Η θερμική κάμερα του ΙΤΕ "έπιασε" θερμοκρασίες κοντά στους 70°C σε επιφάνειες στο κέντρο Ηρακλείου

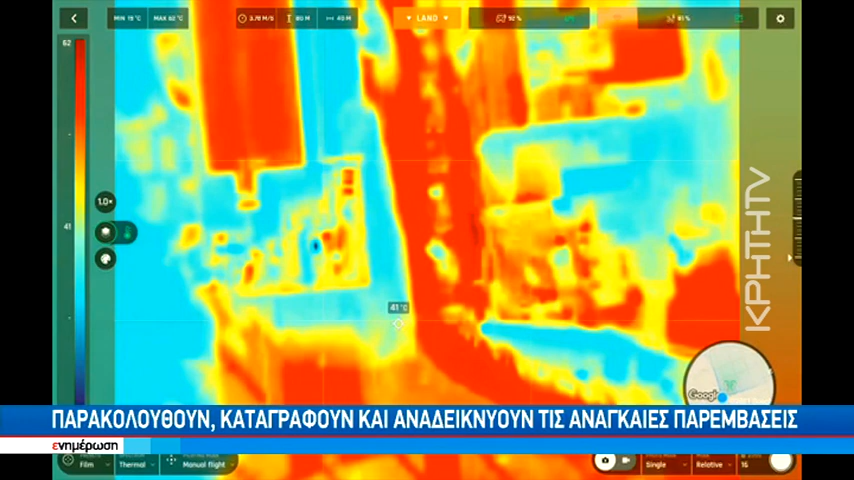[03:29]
Βλέπουμε ότι οι θερμοκρασίες είναι αρκετά υψηλές και εκτιμώ, και θα το δείξουμε κιόλας, ότι με τις επόμενες πτήσεις, τις επόμενες ημέρες, που αθληστικά η θερμοκρασία υπάρχει και ανεβαίνει ημέρα με την ημέρα, μπορεί να πιάσουμε και τις 70 και παραπάνω.